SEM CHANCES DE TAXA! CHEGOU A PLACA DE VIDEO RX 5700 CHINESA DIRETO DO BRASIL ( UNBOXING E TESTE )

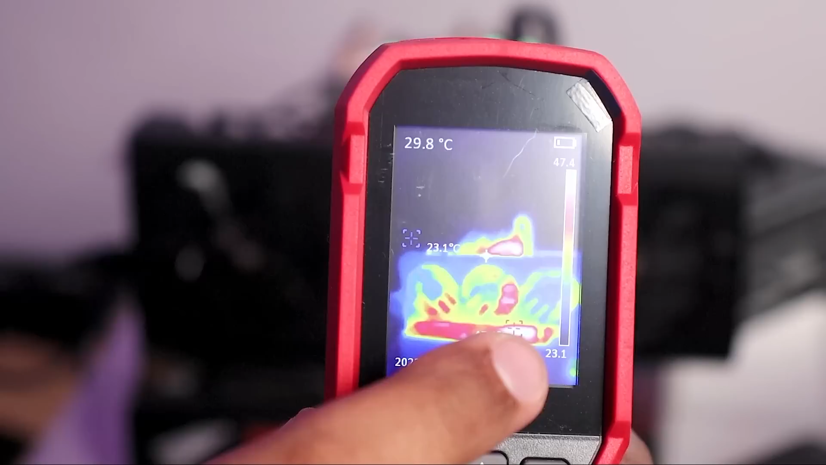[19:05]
On screen: spot 29.8°C
E o componente mais quente aqui, eu observando ela pela frente,
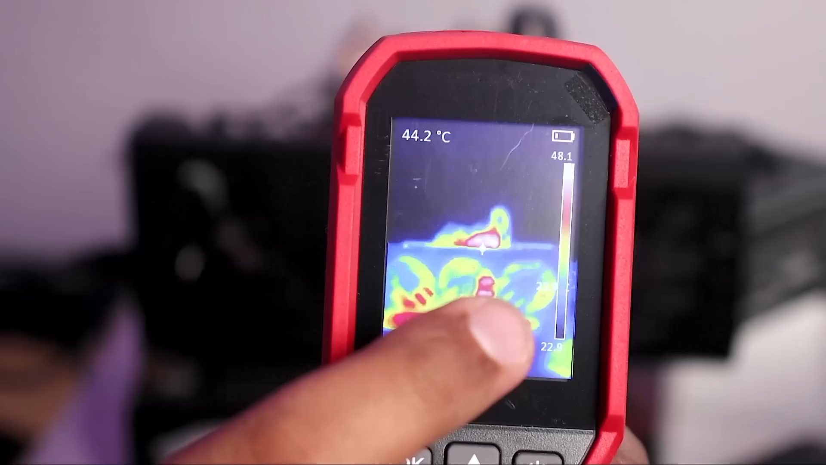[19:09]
On screen: spot 44.2°C
nem é a placa de vídeo, é a base da placa-mãe, ó. Basicamente é essa região aqui. A placa mesmo, olha só. Tem o calor, né? Mas o calor tá lá atrás, que são nos dissipadores da placa.
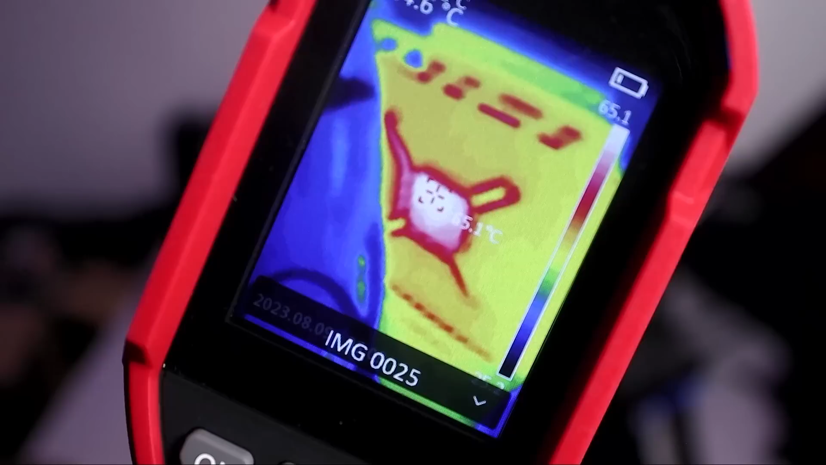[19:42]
E lá no miolinho do chip gráfico, né? Atrás ali da solda, a gente tem uma temperatura de algo em torno de 65 graus. Que é basicamente a temperatura média, né?